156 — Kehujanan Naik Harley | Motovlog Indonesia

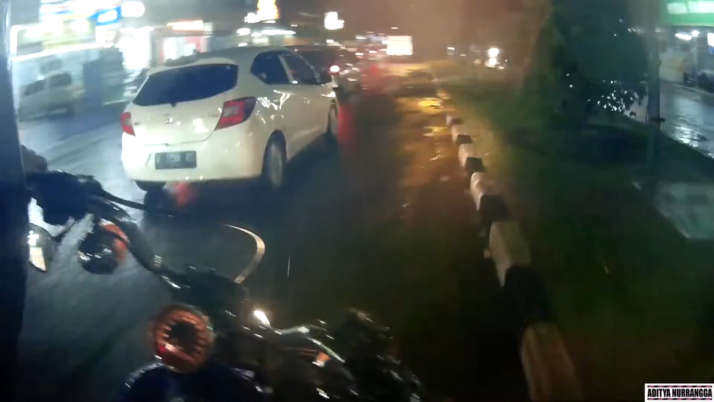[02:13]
karena ini Harley yang paling kecil yang di rumah, yang lain jumbo-jumbo semua.
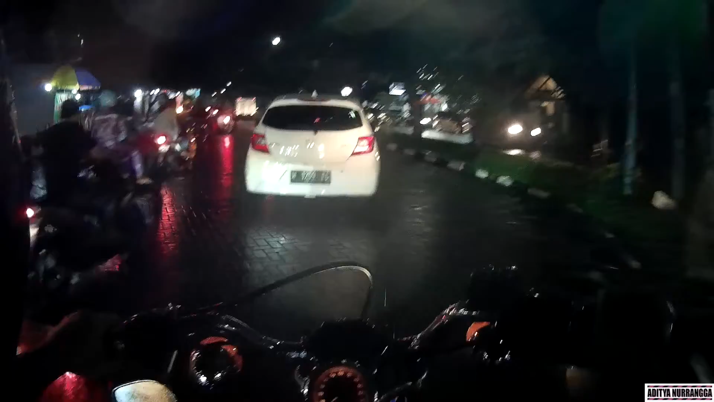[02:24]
Cari nih kaca helm gak aku tutup karena ngembun ya hujan-hujan gini, gak enaknya MDS itu selalu ngembun.
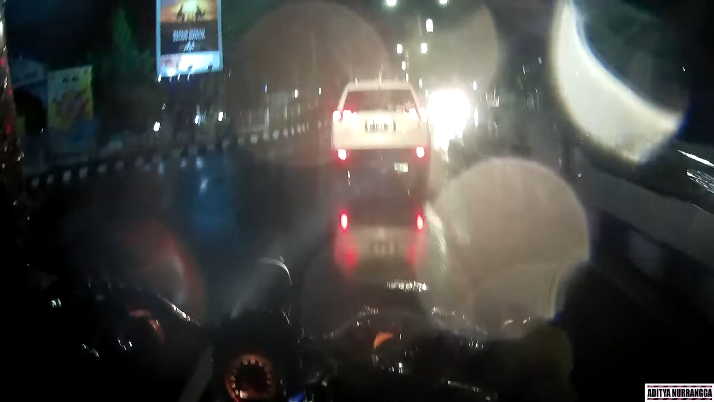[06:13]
Ya di sini nggak seberapa deras ya alhamdulillah, tapi udah terlanjur basah. Semoga jaga merahnya nggak ngembun.
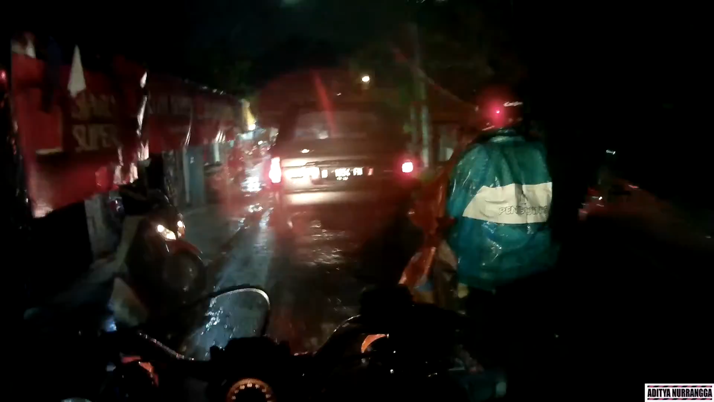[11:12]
Cepat. Nah, lupa lah ngomong, guys. Wow, mepet. Oke, terima kasih kalian telah menonton video nepet yang gak jelas ini ya. Ini judulnya kehujanan. Aduh, jadi saya nggak banyak omong nanti ya, fokus. Jalanan licin, bro. Macet juga sini.
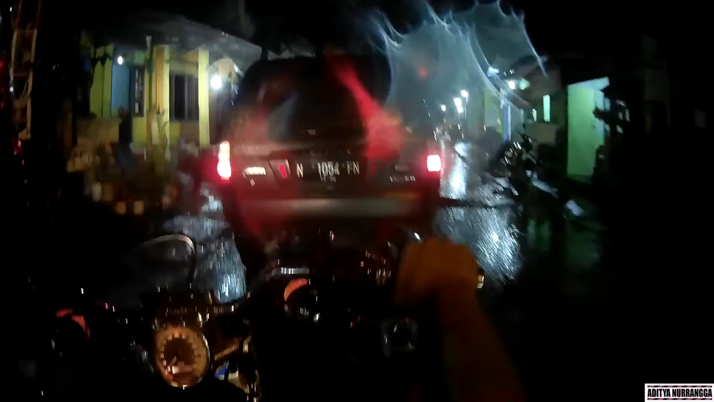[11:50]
Oh kan ya, macet lagi, banyak yang keluar masuk. Oke, semoga kalian terhibur dengan video ini ya.